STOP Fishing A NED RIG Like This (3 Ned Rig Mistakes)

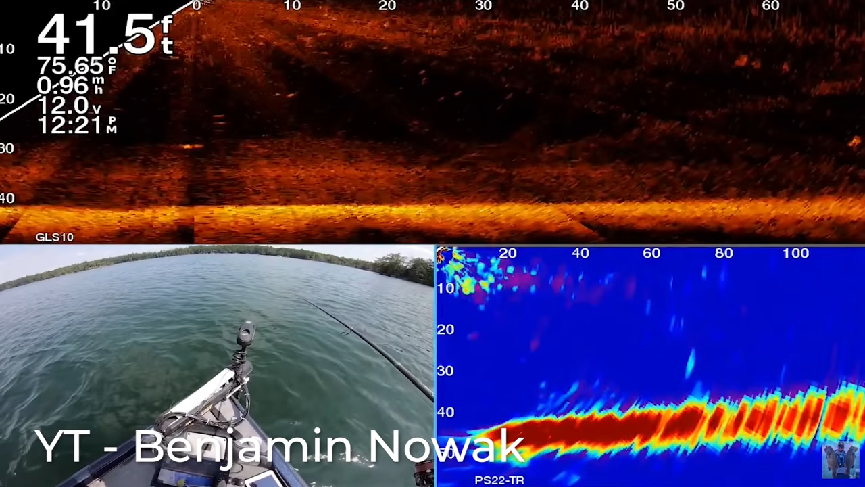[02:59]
On screen: depth 41.5 ft, water 75.65°F, speed 0.96 mph
And one of them really caught my eye. This was a video that he actually did using his pan optics. And actually he was casting at suspended fish and literally
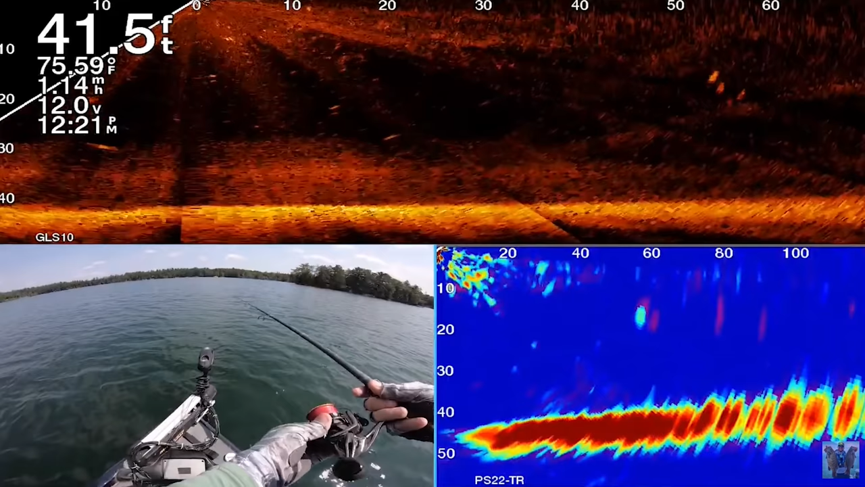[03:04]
On screen: depth 41.5 ft, water 75.59°F, speed 1.14 mph
just kind of swimming a Ned Rig through the water column, swimming it very high, even though he was fishing in 20 and 30 foot of water.
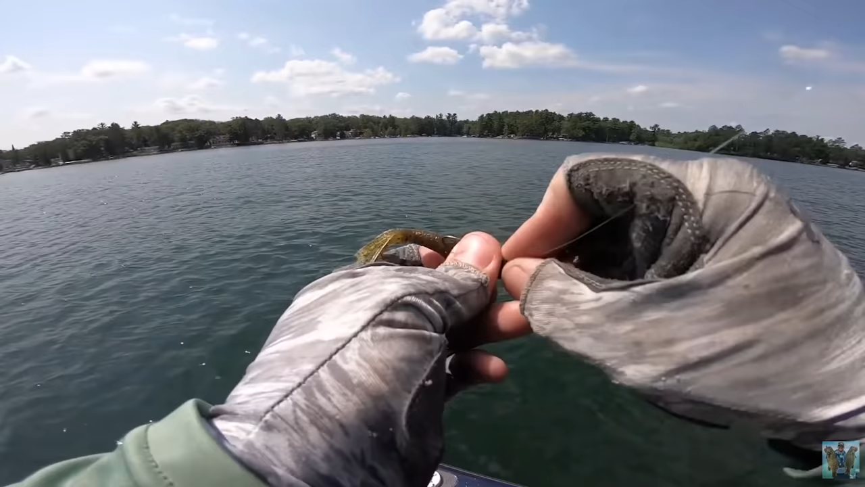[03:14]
I think he was actually keeping the Ned Rig up in that five, six foot zone,
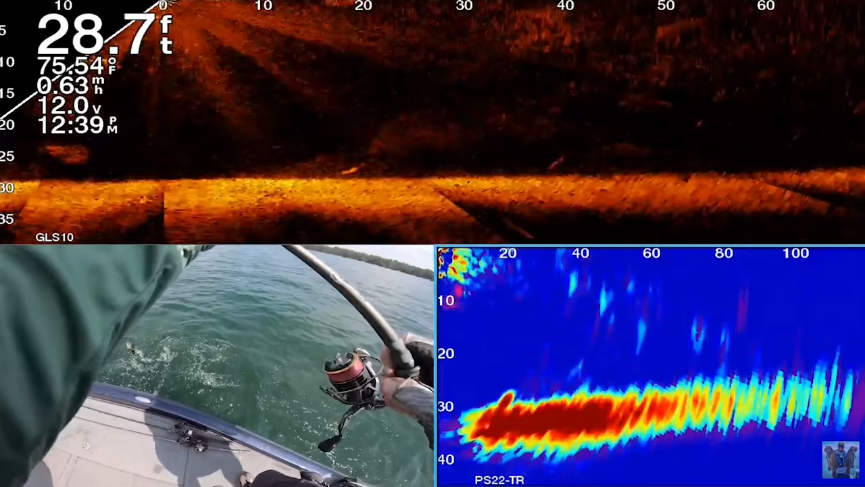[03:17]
On screen: depth 28.7 ft, water 75.54°F
really kind of higher in the water column and simply just swimming it for those suspended smallmouth.